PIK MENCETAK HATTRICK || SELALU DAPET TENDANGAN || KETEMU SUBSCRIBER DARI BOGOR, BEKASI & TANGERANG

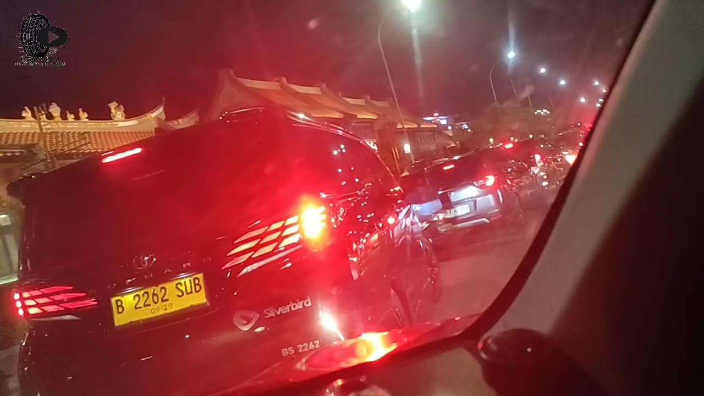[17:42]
Orangnya aja nyerah apalagi drivernya. Ampun dah.
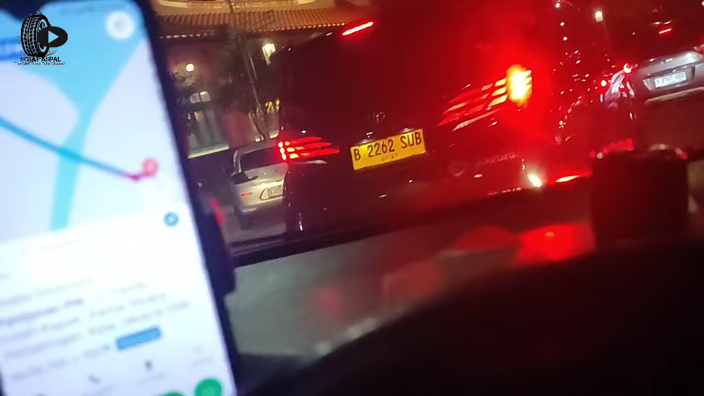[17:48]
Belum ada bunyi nih maratonnya nih. Pancoran piknya, ya ampun dah.
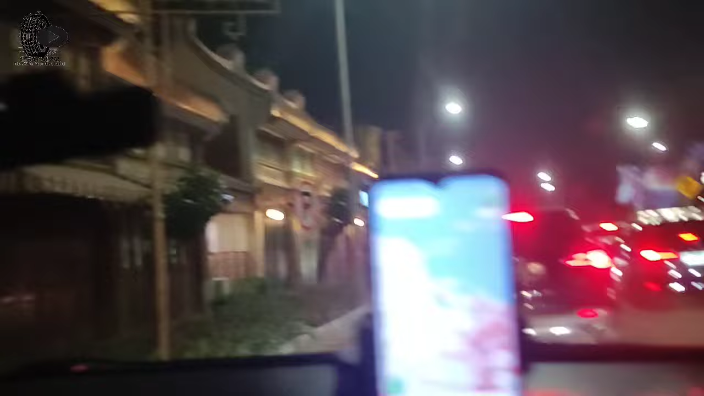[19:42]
Enggak bunyi ya. Jalanan merah doang.
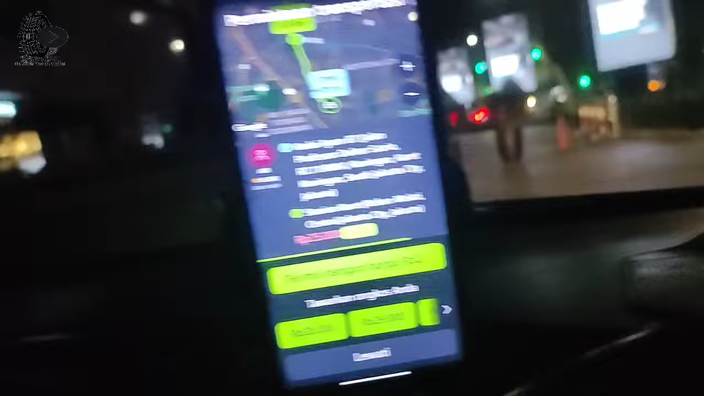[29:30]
Gile, Lotte-nya udah gelap gulita lobbynya. Jam 11 malam minggu udah gelap aja Lotte, antrit.